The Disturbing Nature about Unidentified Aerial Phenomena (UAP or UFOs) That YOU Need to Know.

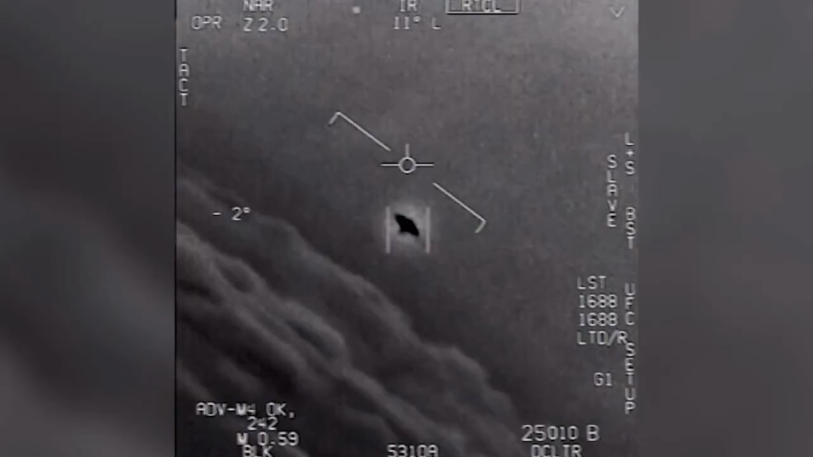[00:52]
That's not an LNS, though, is it? It's not an LNS, dude.
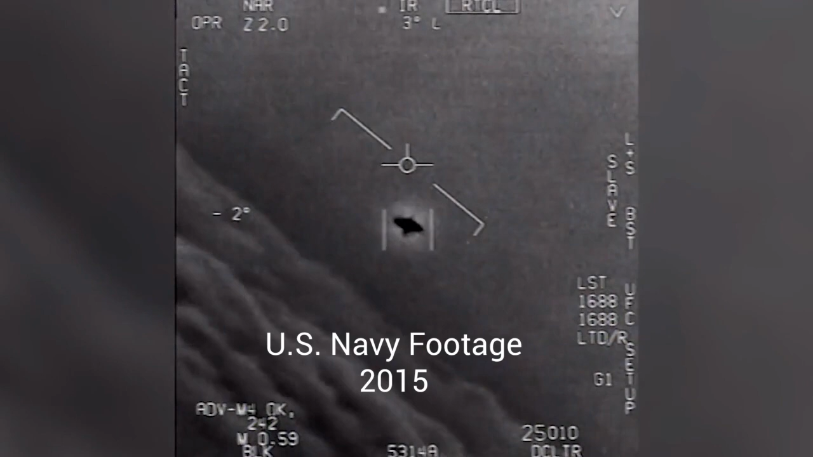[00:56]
Well, if there's a little thing, it's rotated.